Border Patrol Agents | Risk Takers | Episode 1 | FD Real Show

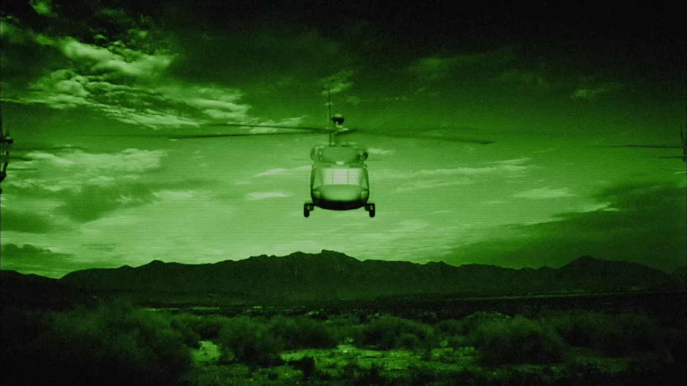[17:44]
The light amplification device takes available light from the moon or stars and intensifies it.
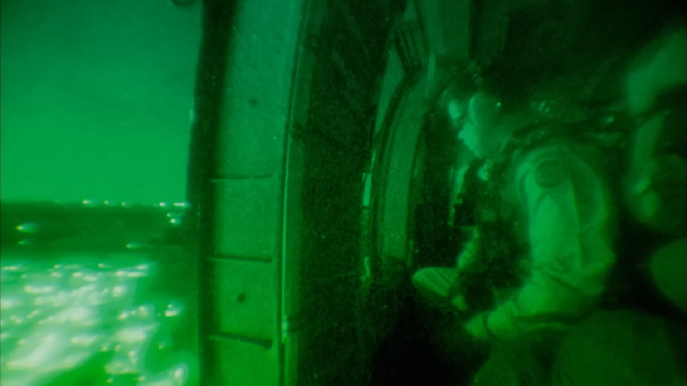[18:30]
30 minutes after takeoff and the radio is already buzzing with urgent calls for assistance. Agent Emblem responds to a high speed chase between a ground agent and a driver in a white van who's traveling at 70 miles an hour down the highway. The van contains a smuggler and 10 undocumented immigrants who are packed air tight in the back. I know what we've got is a large group down here just came in on the west side of San Luis. They're down here in the sedan grass. We're gonna see if they can land up the area and find them for the rocket fans.
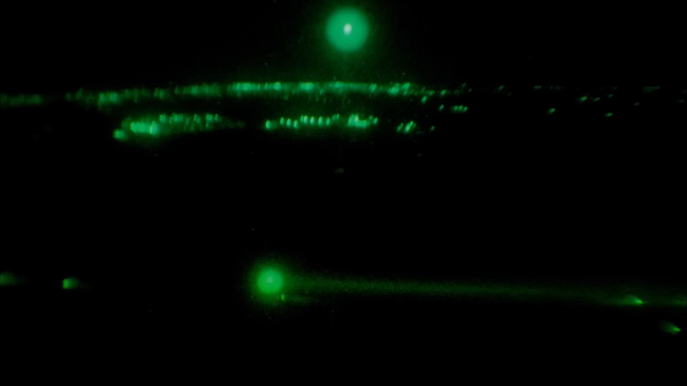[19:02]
Okay, yeah, we got it, we got it. Okay, moving. Okay, guys, vehicle's northbound on 10 Echo. It's gonna be a white four-door SUV west of Foothills Boulevard.
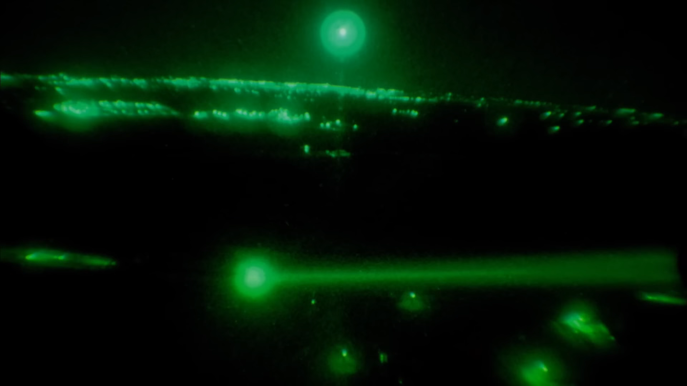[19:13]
As soon as Agent Emblem spots the van, he illuminates it.
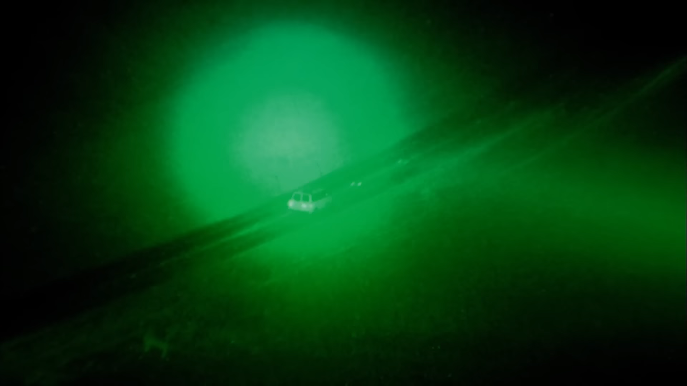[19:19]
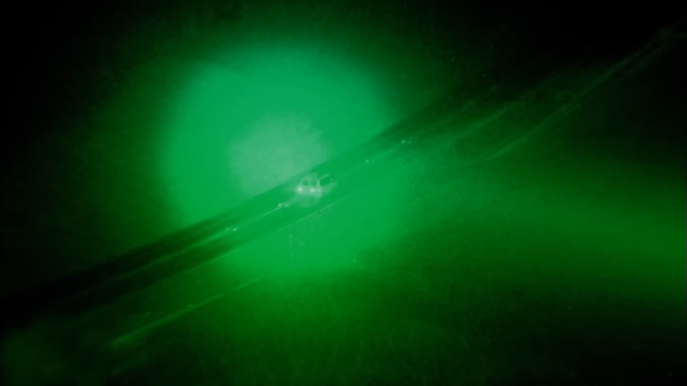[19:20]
This permits the ground agents to lock onto its location.
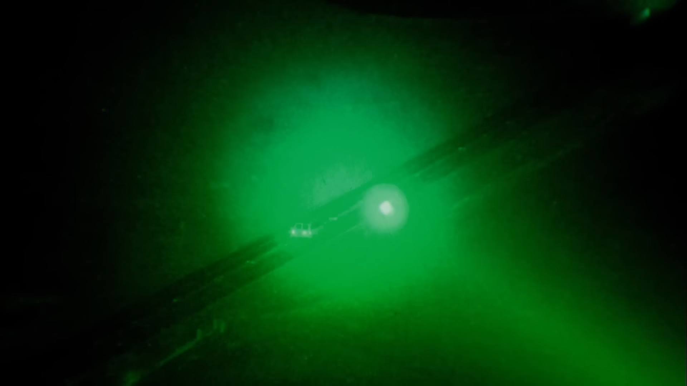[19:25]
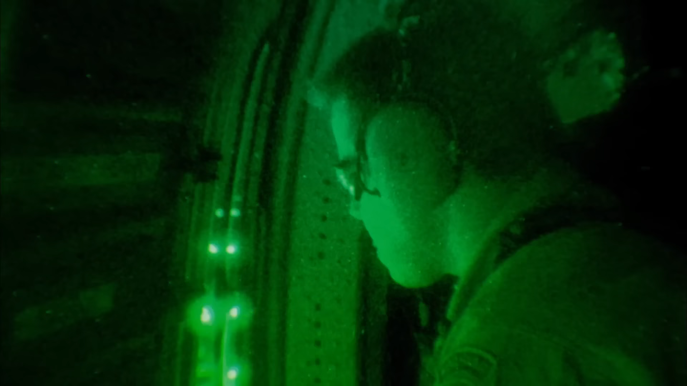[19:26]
Suddenly, the smuggler takes a sharp turn to the right and heads off into the desert.
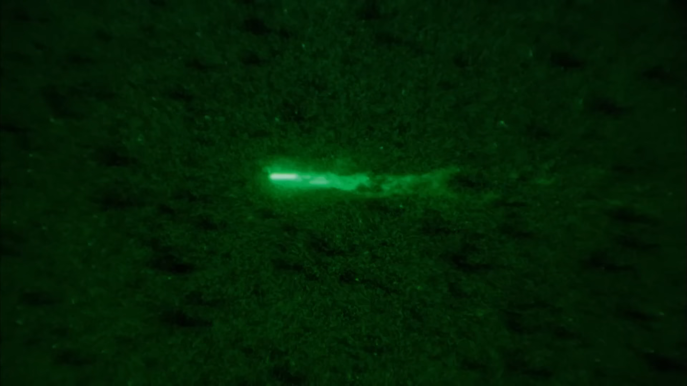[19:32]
The dangers are rapidly heightened when the smuggler turns off his
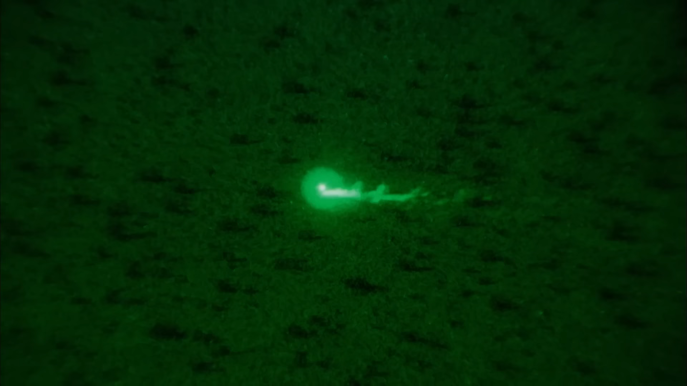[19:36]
headlights in an attempt to get away from the oncoming border patrol agents.
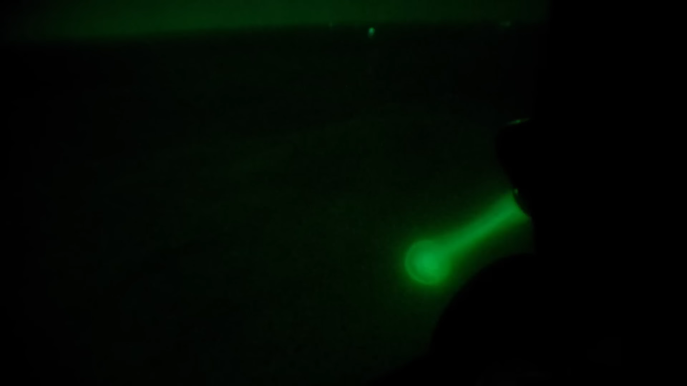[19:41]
Such reckless action puts the undocumented immigrants in immense danger. The smuggler can't see more than a few feet in front of his van.
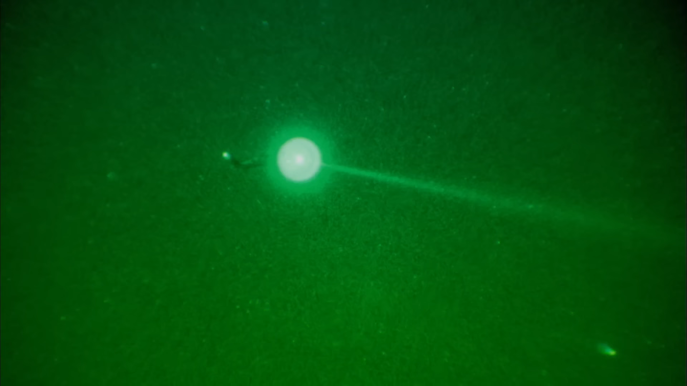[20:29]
Even though the smuggler is aware of the pursuing helicopter,
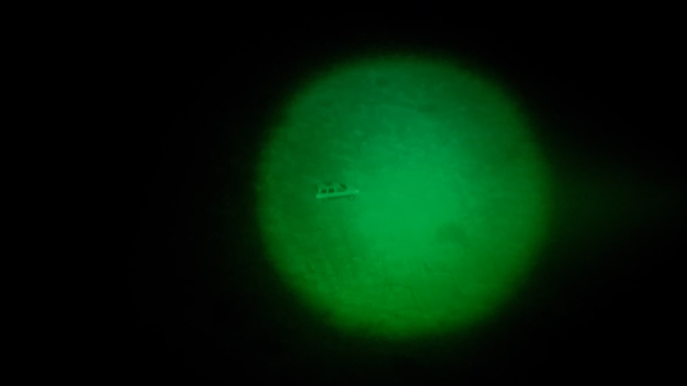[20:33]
he continues to press on the accelerator, barreling through the desert at over 50 miles an hour.
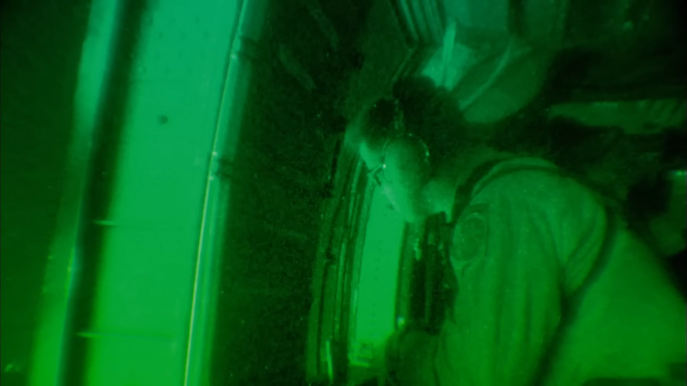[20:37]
This is where they were throwing rocks in it.
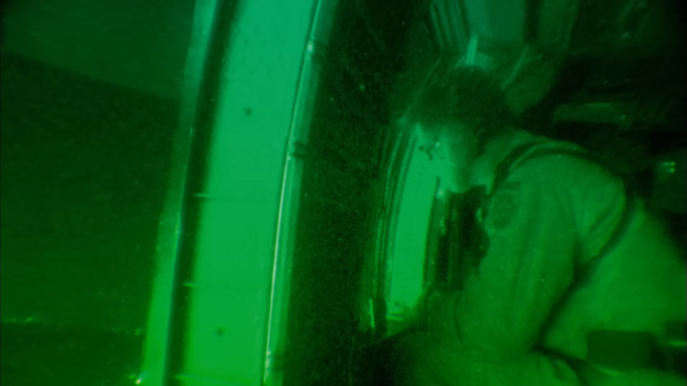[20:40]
Oh yeah.
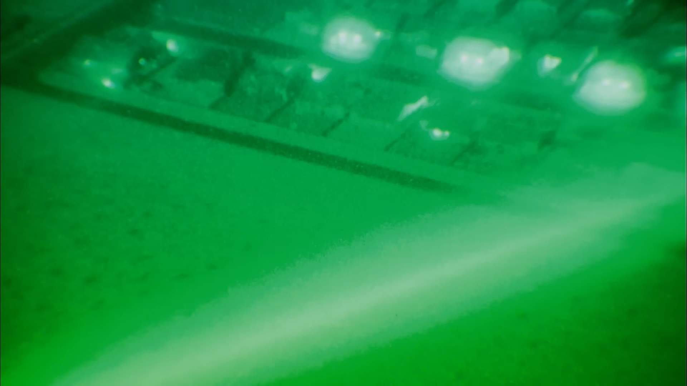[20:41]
He's coming up on that first dirt intersection there, guys. Right underneath the hawk. He suddenly makes an abrupt right turn and
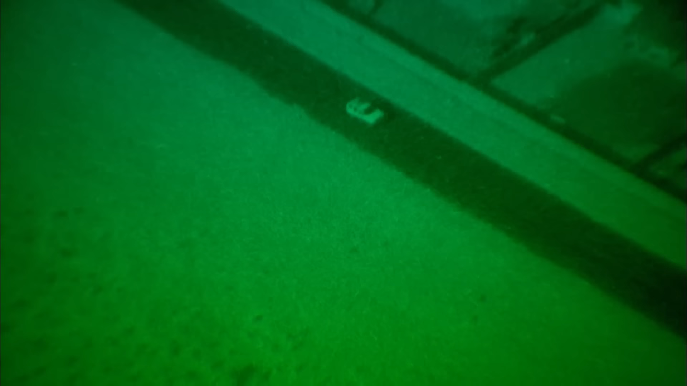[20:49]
heads for a suburban area only a few feet from the desert highway.
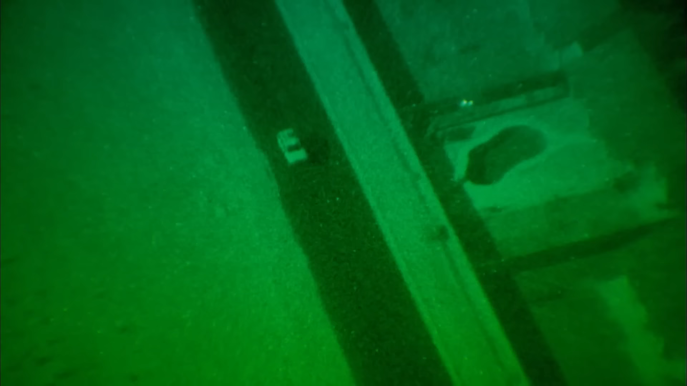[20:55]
You guys can get into position just underneath the hawk here.
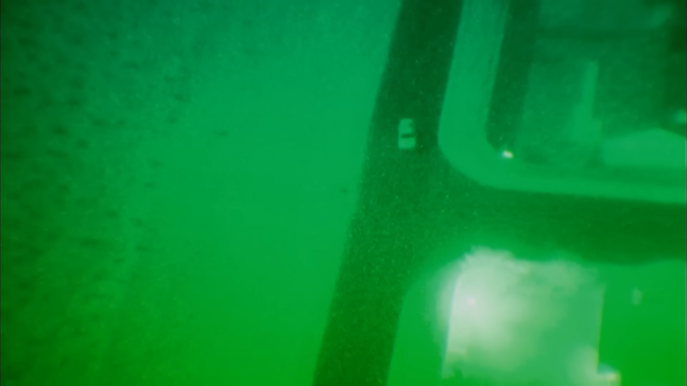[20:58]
He's found underneath the hawk on the blacktop.
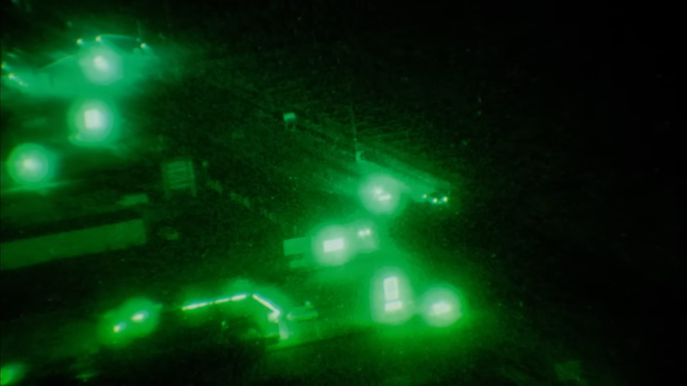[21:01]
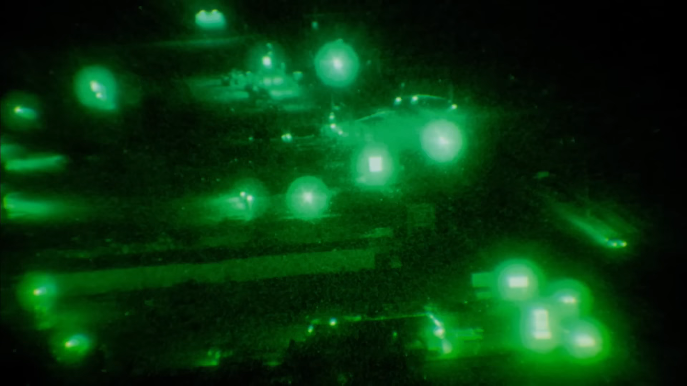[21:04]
The police and land agents come swarming from all directions. Okay, I'm gonna light the guy up now. Yeah, yeah. Light him up. He's going north, one block west of...
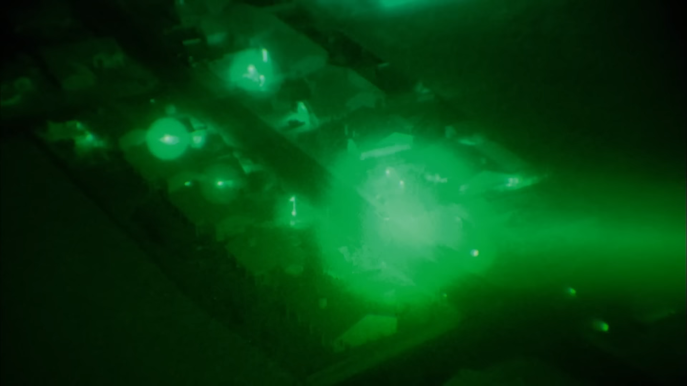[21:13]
Fortuna Road. The chase comes to an abrupt stop and the occupants make a run for it. Okay, guys. They're bailing out. They're bailing out.
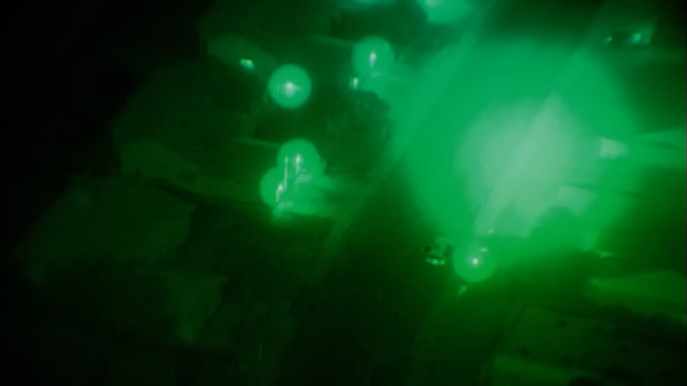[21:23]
Agent Emblem relays the information to the ground agents who then begin to chase down the smuggler and illegal immigrants.
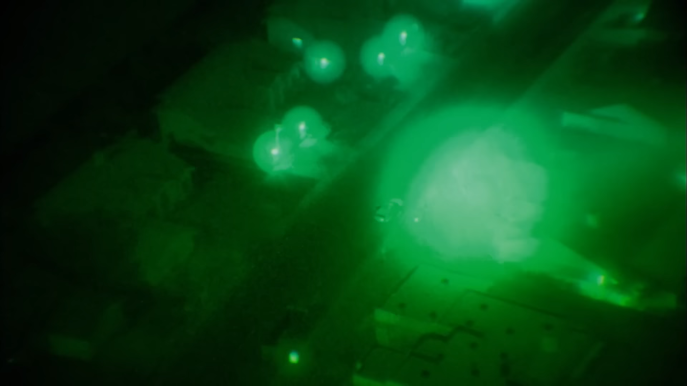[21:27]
We need bodies. We need to get some people over here ASAP, guys.
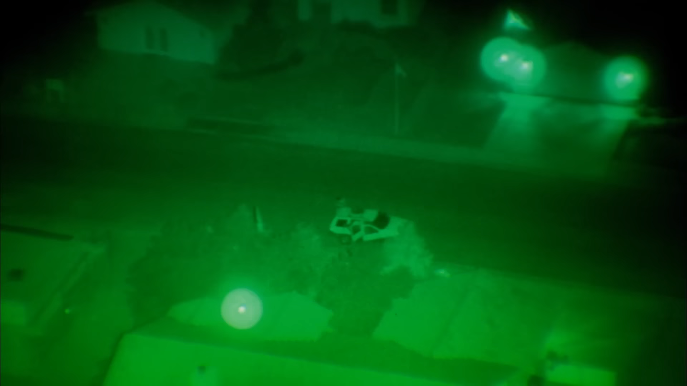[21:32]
They're running. Okay, I got a guy in the front yard. The guys in the field, too. Tell them to stop. They're gonna come out in the field.
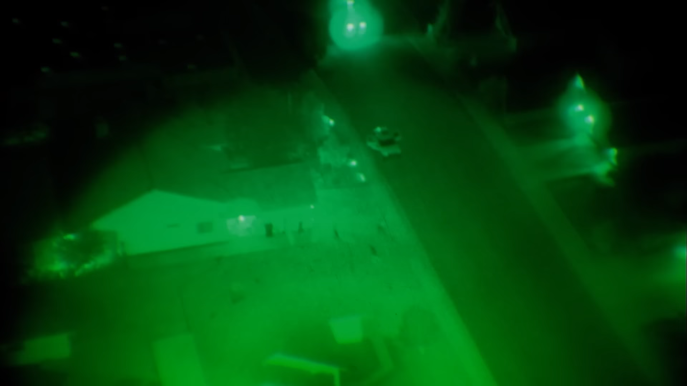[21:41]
The Black Hawk continues to hover over the housing estate, allowing Agent Emblem to comb the nearby gardens,
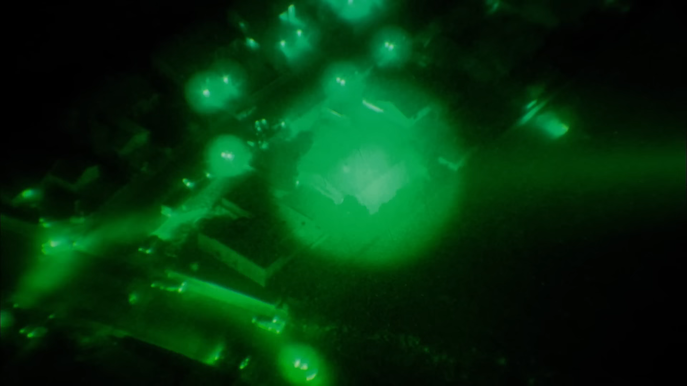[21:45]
fields, and alleyways, flushing out several of the illegal immigrants.